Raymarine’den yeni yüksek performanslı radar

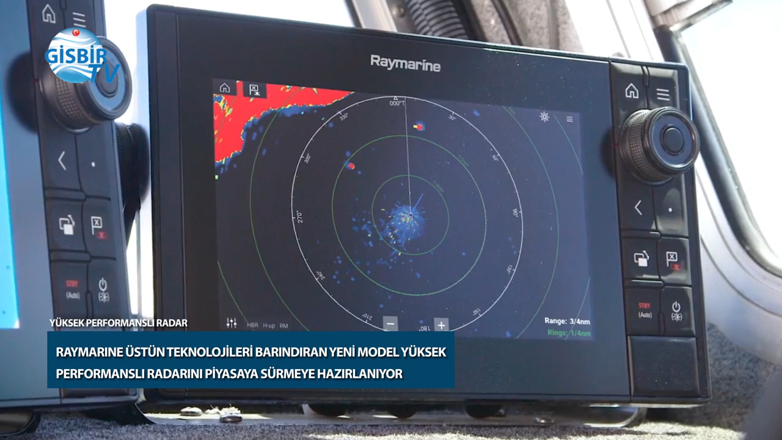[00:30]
Üstün kuş moduna sahip olan Raymarin Magnum radar odak keskinleştirme teknolojisiyle donatılmış.